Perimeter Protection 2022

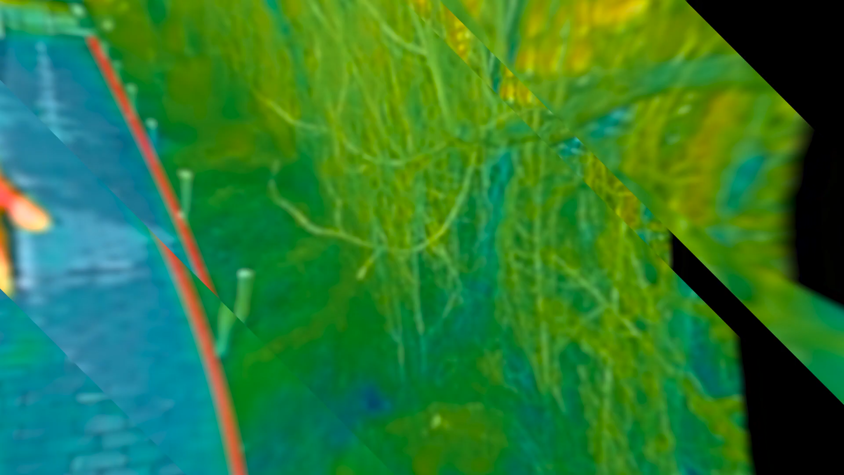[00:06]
DAPWA's perimeter protection solution is designed to provide a high efficiency, reliable, cost-effective and visual system powered by artificial intelligence technology.
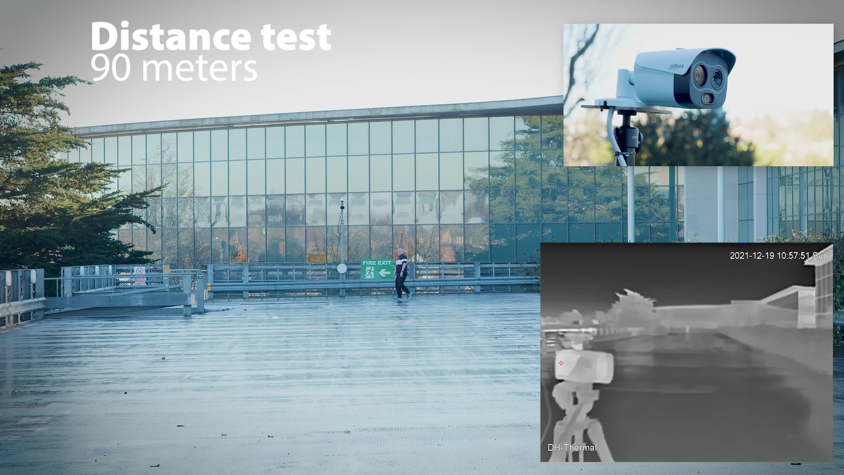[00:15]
High definition and AI enabled security products can offer precise and predictive intrusion alerts and record detailed visual information at the right time.
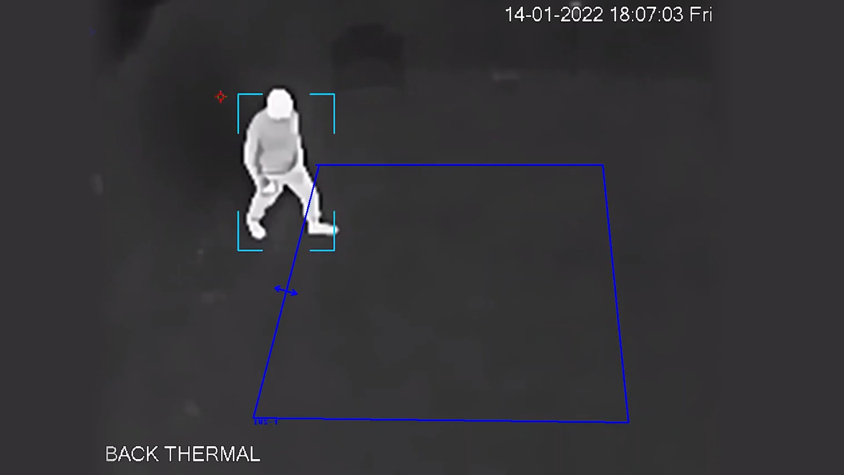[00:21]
Your perimeter protection is the first line of defense against unwanted intruders within industrial,
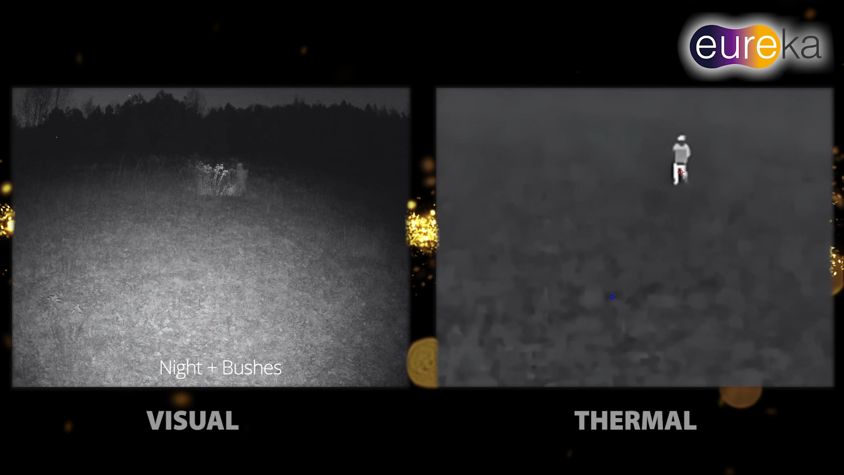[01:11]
With thermal-based AI, we can now also apply the same classification regardless
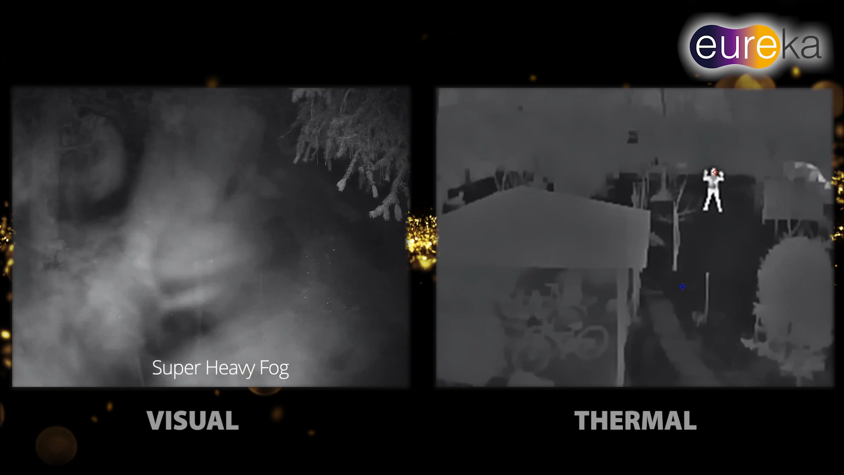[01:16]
of weather or light 24 hours per day. Hybrid cameras.
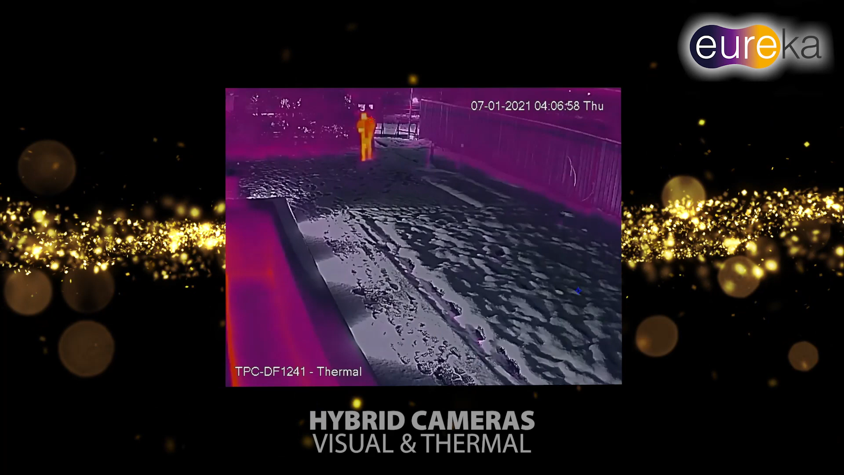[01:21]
Hybrid cameras. There are also hybrid cameras available that function as a combination of both visual and thermal,
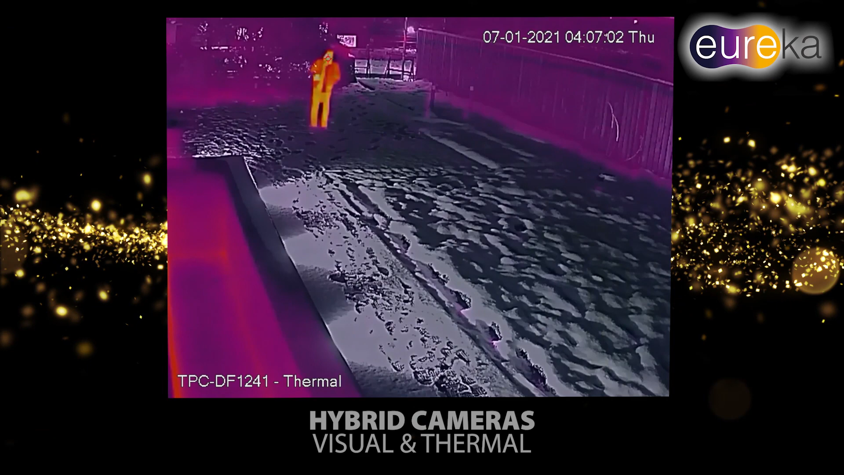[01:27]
bringing not only the benefits of both technologies but also bringing new opportunities such as hybrid combined views.